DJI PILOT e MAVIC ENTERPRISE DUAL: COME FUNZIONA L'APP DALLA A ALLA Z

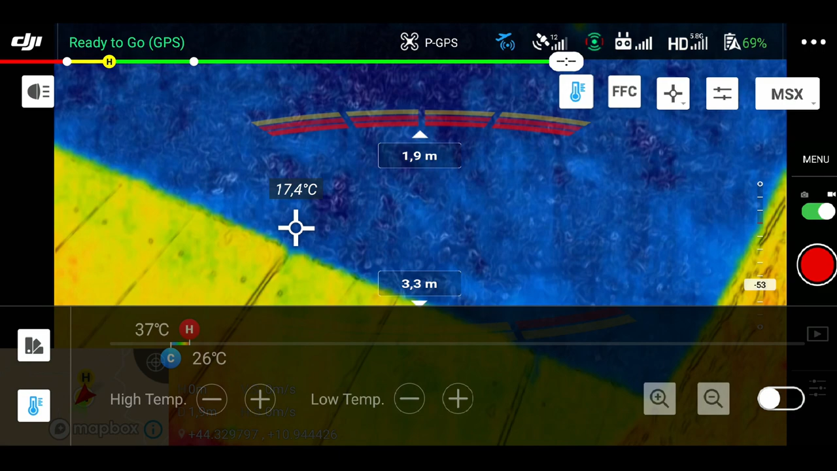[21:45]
On screen: spot 17.4°C
sto ruotando e sto tiltando vedete che ogni volta che io
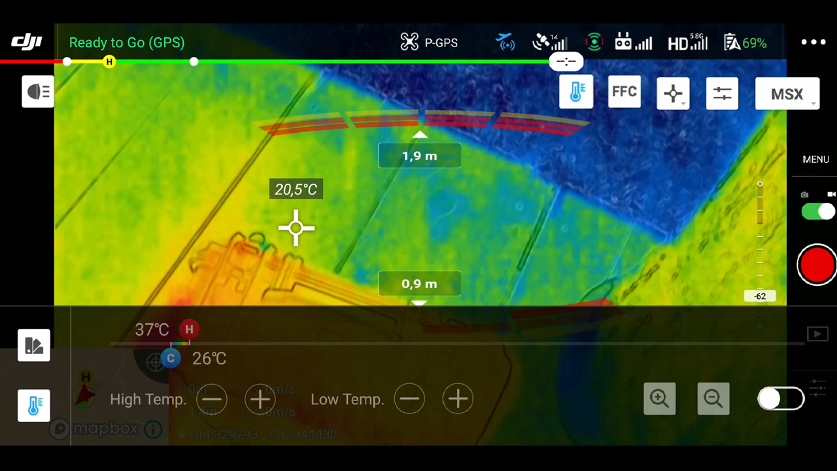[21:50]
On screen: spot 20.5°C, scale top 37°C, scale bottom 26°C
sposto il drone sposto la telecamera lui mi cambia i colori perché va in un range ampissimo che praticamente non serve non serve a nulla
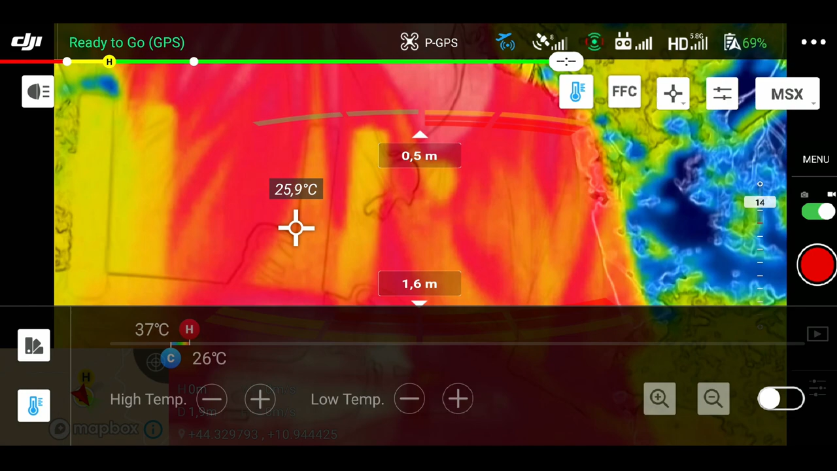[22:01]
On screen: spot 25.9°C, scale top 37°C, scale bottom 26°C
utilizzato in questa maniera e non è preciso per nulla la cosa che a me interessa invece è avere un range della temperatura che voglio andare a controllare
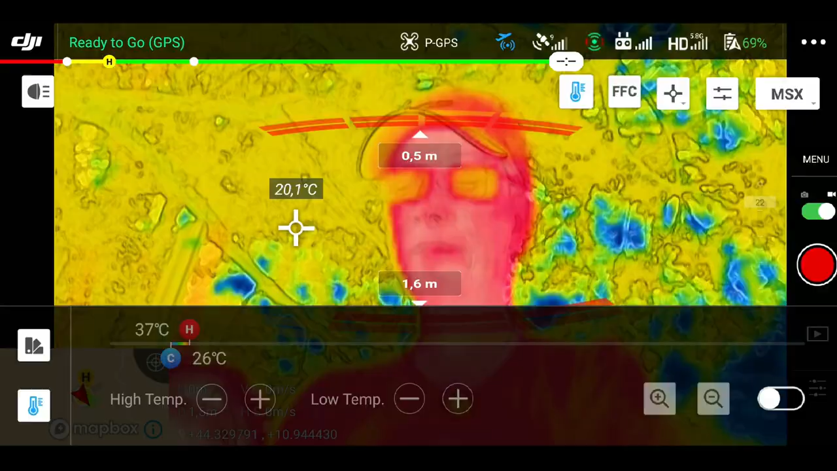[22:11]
On screen: spot 20.1°C, scale top 37°C, scale bottom 26°C
vi faccio vedere come funziona semplicemente attivando qui in basso a destra il range
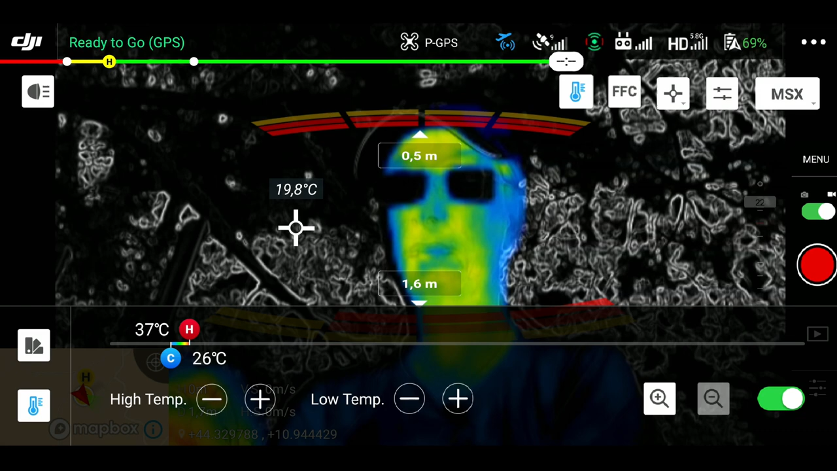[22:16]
On screen: spot 19.8°C, scale top 37°C, scale bottom 26°C
di temperatura vedete cos'è com'è già cambiato drasticamente perché
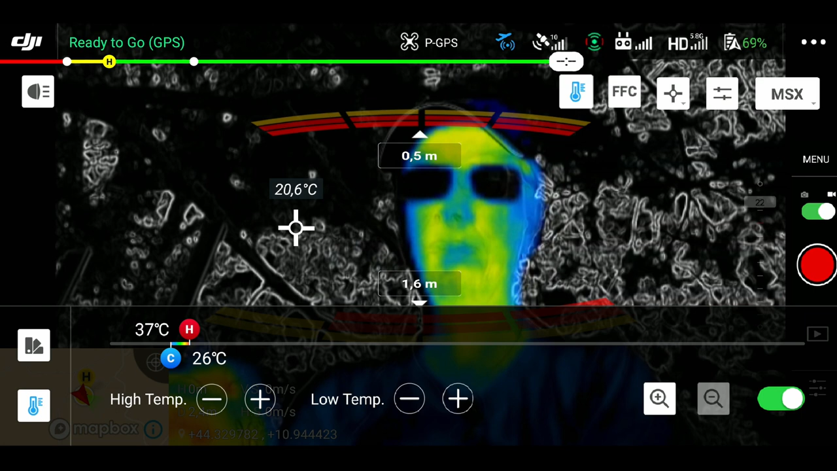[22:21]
On screen: spot 20.6°C, scale top 37°C, scale bottom 26°C
qui in basso adesso mi si è creata questa piccola barra in cui io posso dargli un limite minimo e un limite massimo di temperatura da andare a rilevare
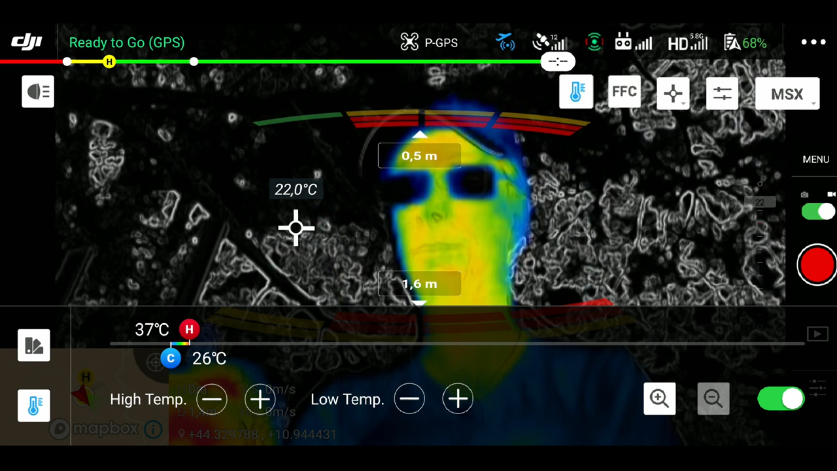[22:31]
On screen: spot 22.0°C, scale top 37°C, scale bottom 26°C
a me non me ne fregava nulla di tutto quello che c'era dietro che era sotto i 26 gradi e non mi interessa nulla di tutto quello che c'è sopra ai 37 gradi quindi
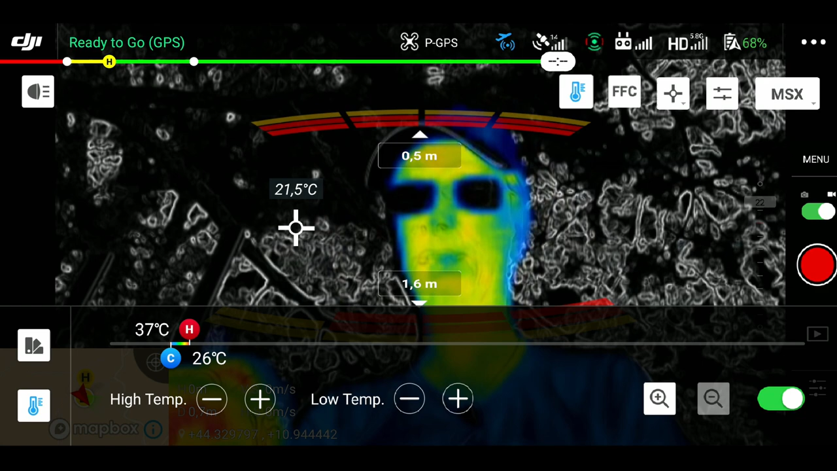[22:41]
On screen: spot 21.5°C, scale top 37°C, scale bottom 26°C
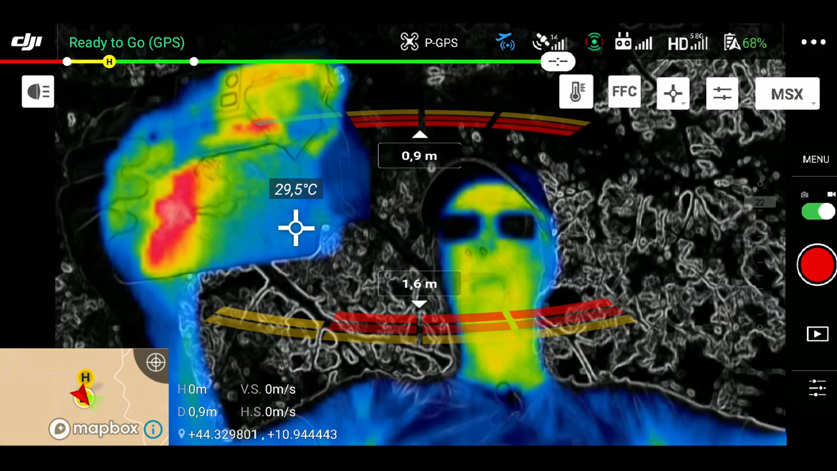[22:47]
On screen: spot 29.5°C
vedete che viene visualizzato molto molto meglio ciò che devo andare a riprendere in
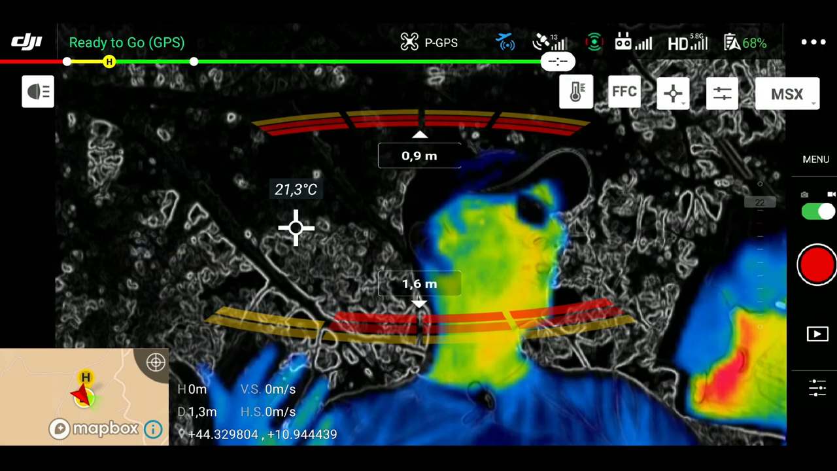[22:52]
On screen: spot 21.3°C
questo caso se dovessi fare ricerca e soccorso non andrei di sicuro a tenerlo in automatico ma dovrei andare a creare un gap tra le varie
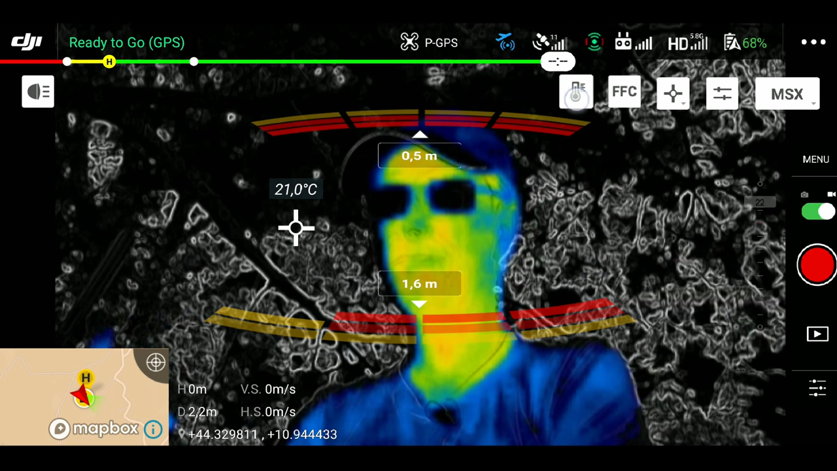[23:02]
On screen: spot 21.0°C
temperature in virtù della temperatura che vogliamo andare a sfruttare possiamo andare proprio a pigiare fisicamente il pulsantino ad esempio hot vedete io adesso lo sto spostando sempre di più fino a 100 gradi quindi qui inizierò ad avere un range tra i 26 e i 100 gradi praticamente
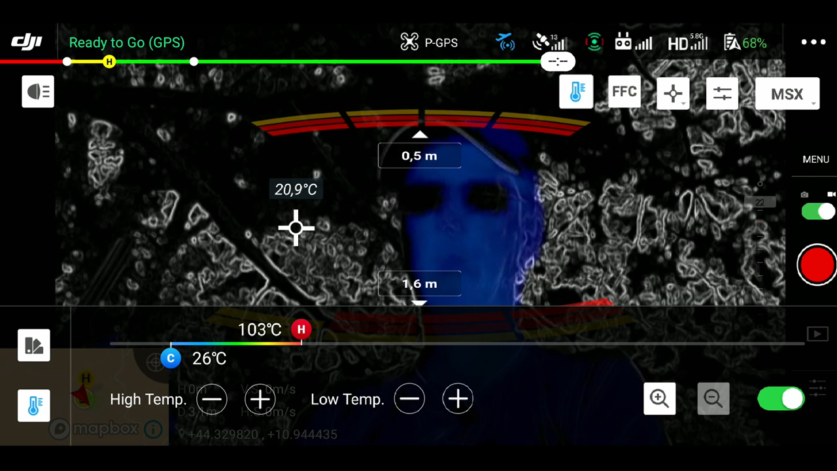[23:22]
On screen: spot 20.9°C, scale top 103°C, scale bottom 26°C
inutile da questo punto di vista o addirittura vado ad alzarlo e vedete che non c'è nulla che sia in questo range
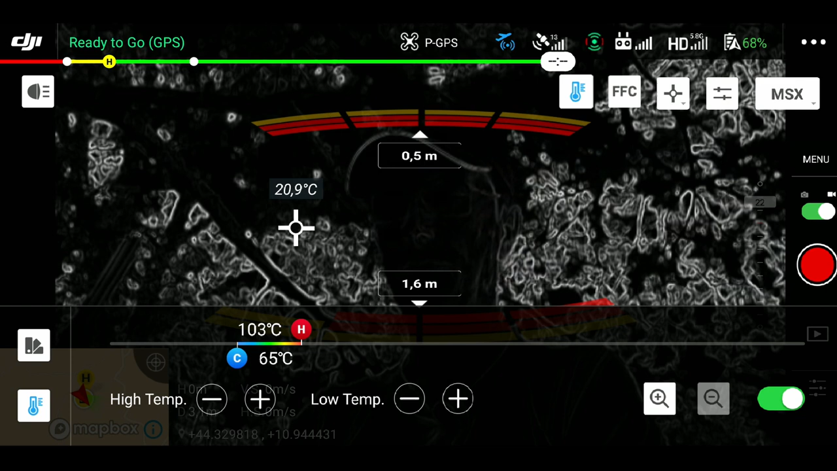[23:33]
On screen: spot 20.9°C, scale top 103°C, scale bottom 65°C
di temperatura tra i 65 gradi e i 103 gradi se invece vado a
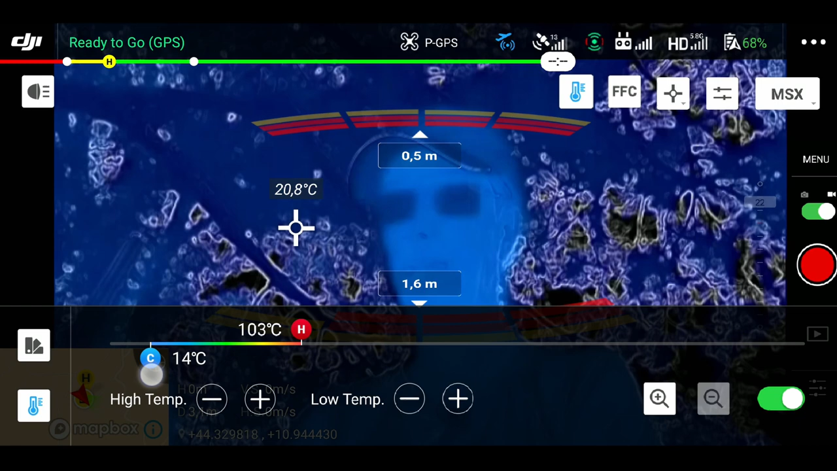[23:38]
On screen: spot 20.8°C, scale top 103°C, scale bottom 14°C
portarmi tra i 15 gradi e i 36 vedete inizia ad avere la mia visibilità ma io posso essere ancora più preciso perché qui in basso a
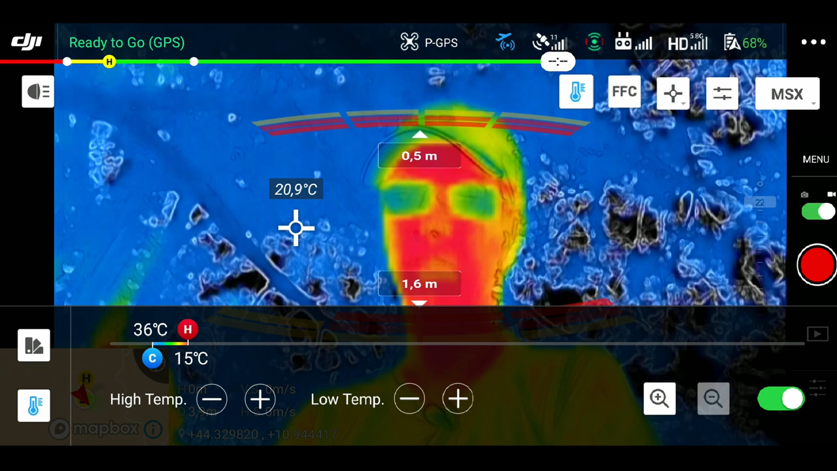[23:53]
On screen: spot 20.9°C, scale top 36°C, scale bottom 15°C
parte il fatto che posso decidere high temperature e vedete andare a
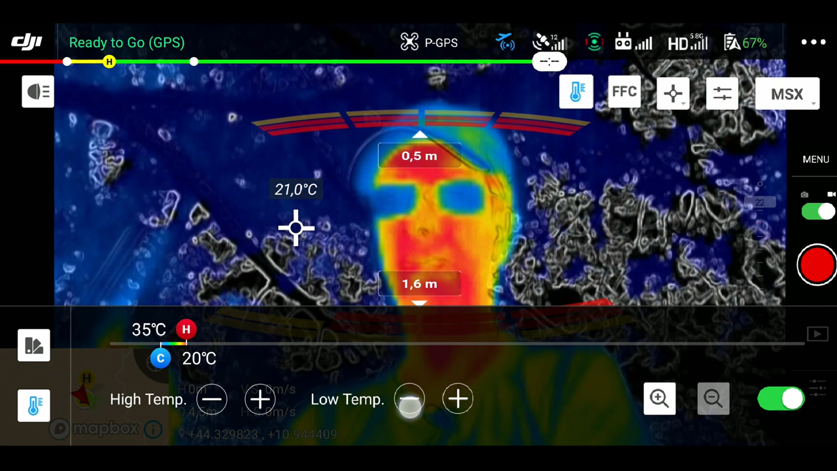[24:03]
On screen: spot 21.0°C, scale top 35°C, scale bottom 20°C
ritoccare le temperature anche in questa maniera qua pigiando semplicemente sul più e sul meno da 20 a 31 vedete come si vede bene che
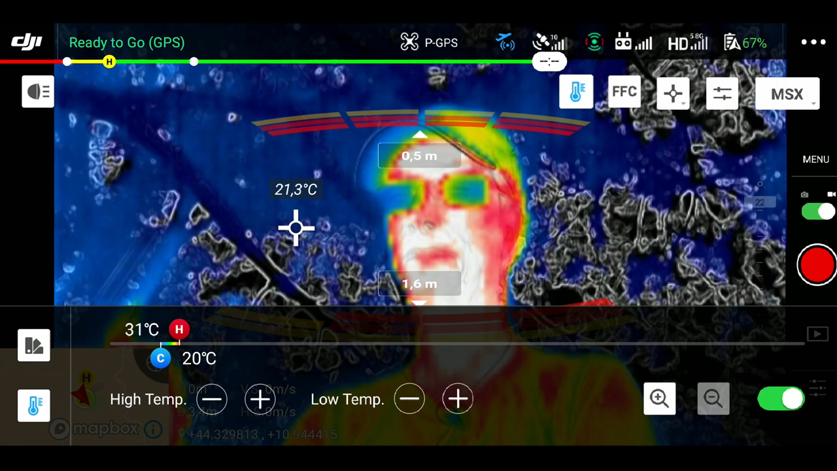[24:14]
On screen: spot 21.3°C, scale top 31°C, scale bottom 20°C
la mia faccia in questo momento è pigiandoci sopra a 31,2
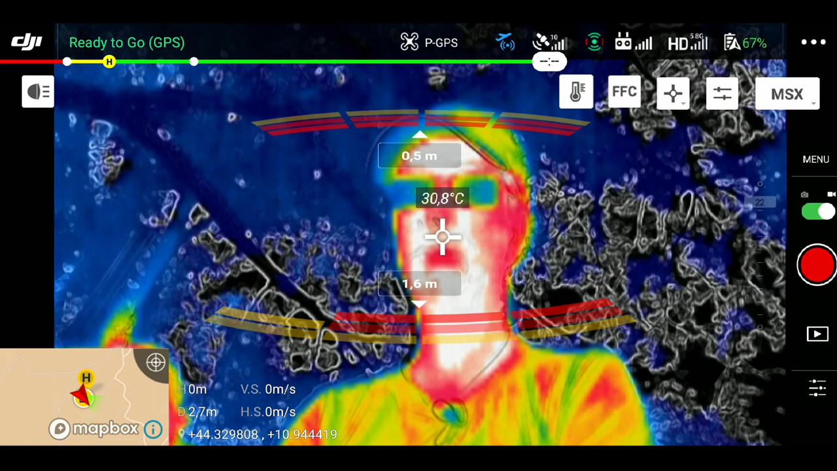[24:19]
On screen: spot 30.8°C
quindi riconosce chiaramente che la parte bianca è la parte più calda della mia faccia tipo la mano